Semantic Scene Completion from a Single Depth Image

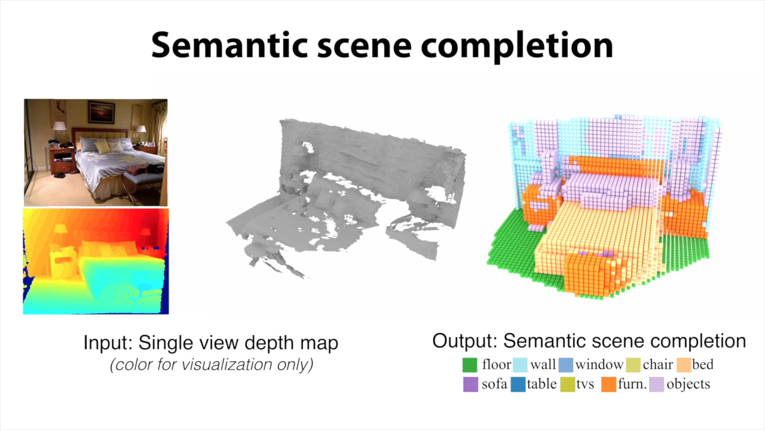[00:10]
Given a single depth map as input, we produce a complete 3D voxel representation of occupancy and semantic labels for the whole 3D scene. Specifically, we define the problem as follows. Given a 3D space and a camera view,
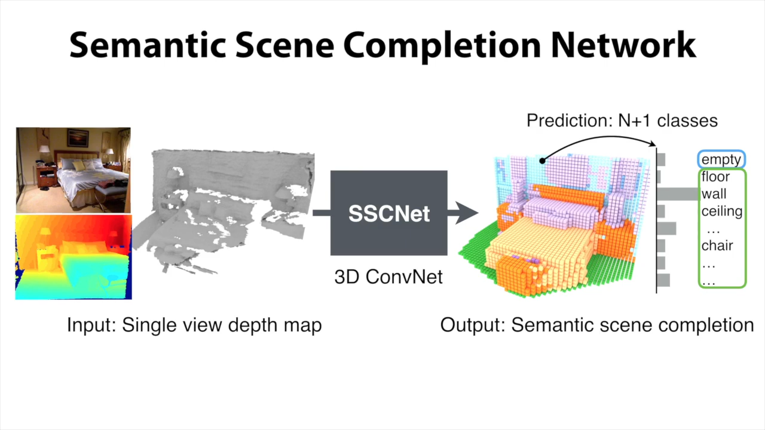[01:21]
Given a 3D scene, we encode the geometry of 3D space with the flipped truncated sign distance function.
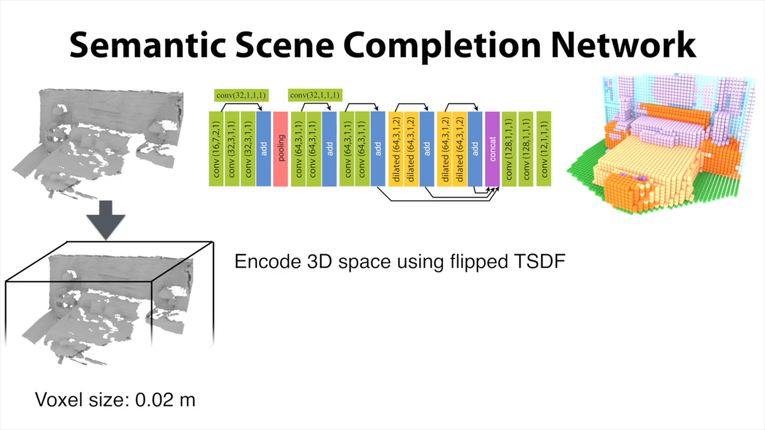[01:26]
Then, we feed this 3D volume to the SSENet.
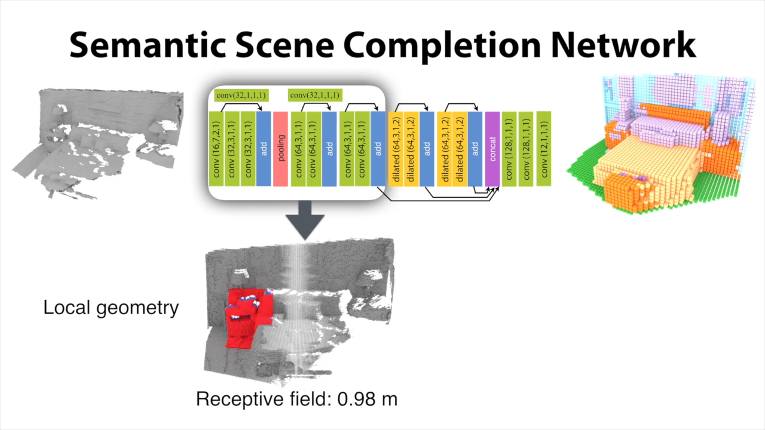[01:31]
The network first uses several 3D convolution layers to learn a local geometric representation. Then, using a dilation-based 3D context module,
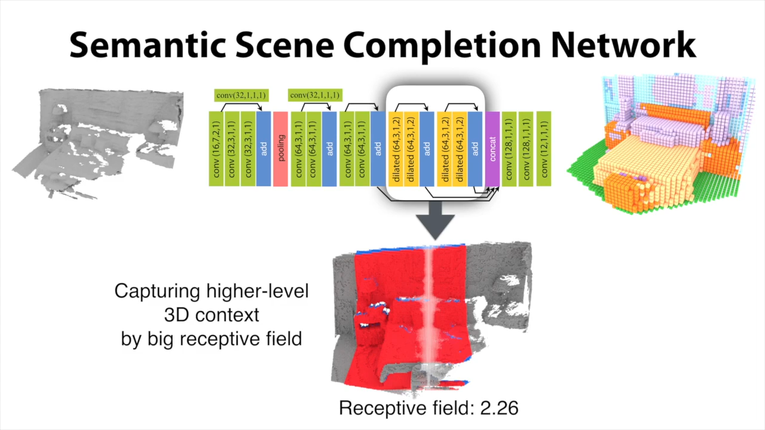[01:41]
we drastically increase the receptive field to capture higher-level contextual information.
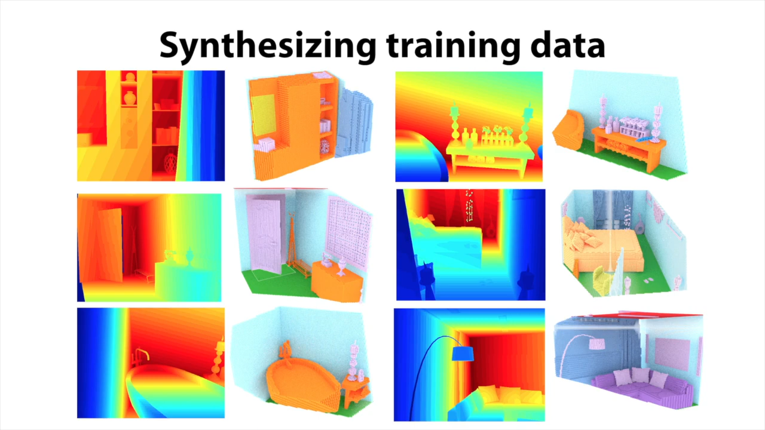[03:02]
In this way, we can automatically generate a large amount of diverse training data with perfect ground truth, which allows our network to learn a powerful geometric and contextual representation for this task.
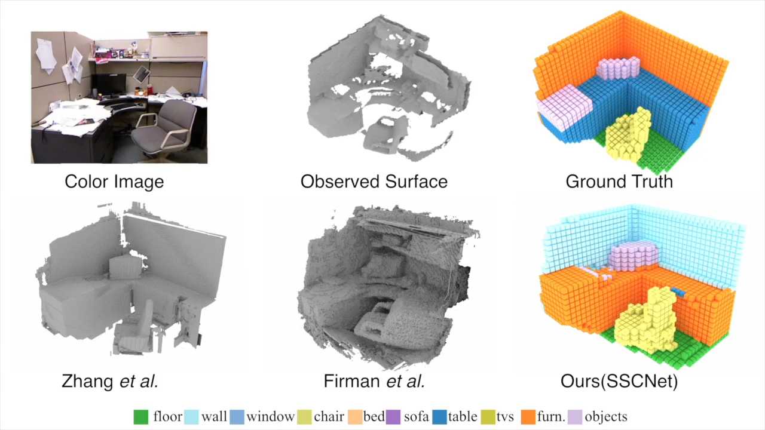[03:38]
Overall, our predictions are more accurate in terms of geometric completion and semantic labeling.